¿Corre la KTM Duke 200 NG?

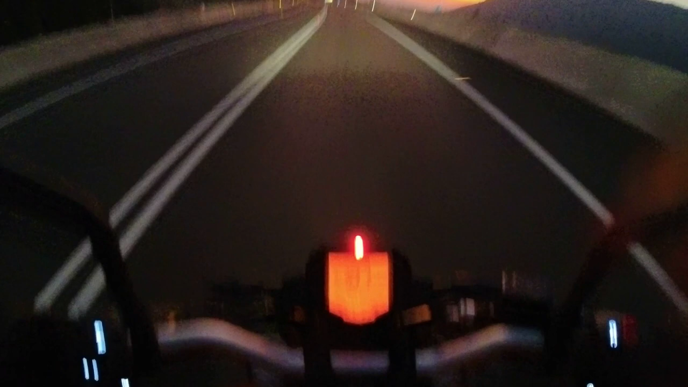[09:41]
Voy a 9000 revoluciones En quinta Me está dando Alrededor de 100 kilómetros Por lot 100 kilómetros Por hora 29.8 kilómetros Por litro Voy a ver Si la puedo pasar De 9000 Ahí estoy llegando A las 10.000
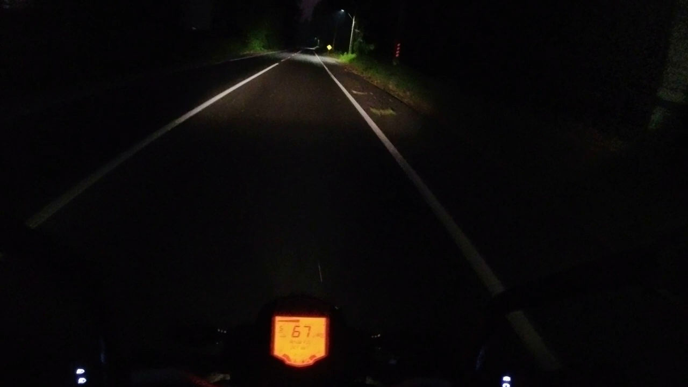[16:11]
Perdón, de 121. No vi los 130. No vi nada de eso. Quizás esos... Esos... Esos kilometrajes, esas velocidades, se consiguen... Dándole un poquito más a la quinta. Reventándola un poquito más. Cosa que la moto ya venga con fuerza.